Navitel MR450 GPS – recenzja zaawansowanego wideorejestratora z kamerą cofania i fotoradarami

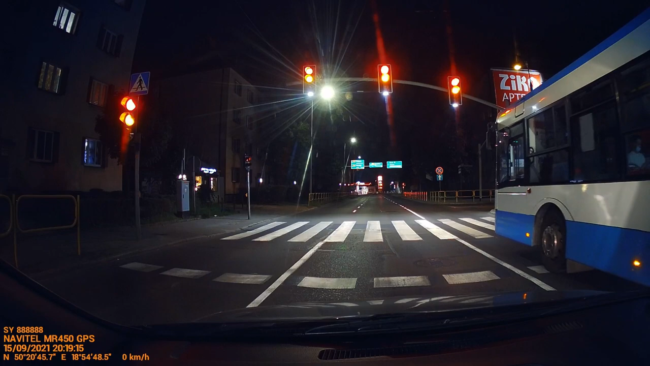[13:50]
jaka sytuacja była na drodze, np. gdy ktoś gwałtownie zbliżał się do naszego samochodu od tyłu. Wieczorem nagrania z przedniej kamery moim zdaniem są naprawdę bardzo dobrej jakości, ale oczywiście każdy może ocenić to indywidualnie.
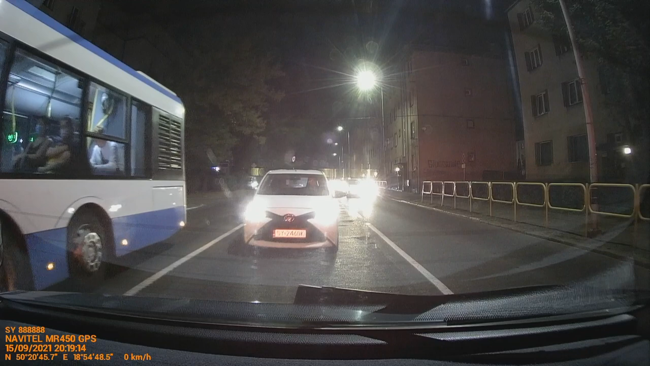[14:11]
Dźwięk nagrywany z wideorejestratora w filmach jest dobrej jakości i nie mogę tutaj niczego zarzucić mikrofonowi.
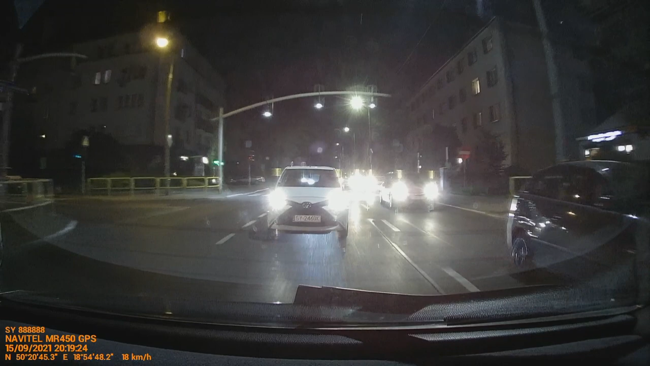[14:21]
Tylna kamera jak widać wieczorem słabiej sobie radzi, ale moim zdaniem jest to w pełni wystarczające.
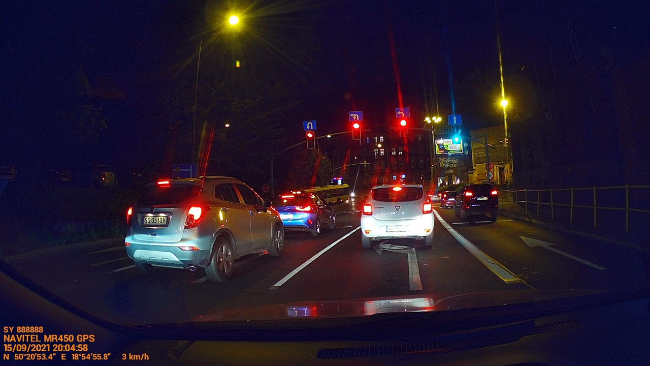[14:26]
Czyli mamy wideorejestrator Dual Cam z kamerą przednią i tylną, tak więc nagrywamy to co znajduje się przed i za pojazdem.